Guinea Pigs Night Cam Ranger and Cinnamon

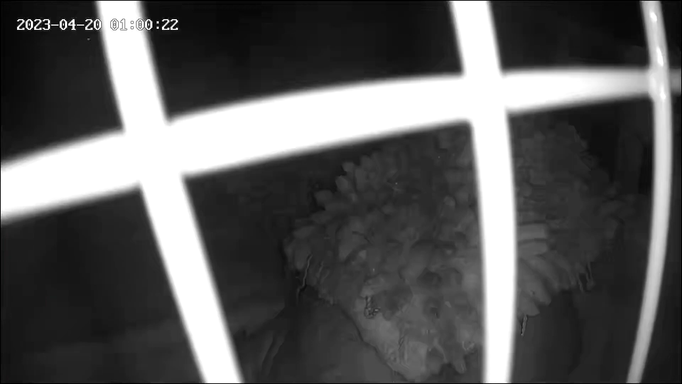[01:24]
Cinnamon is under the rug. He's got his bum sticking out. That's pretty good. Hey, Ranger. Hey, Ranger.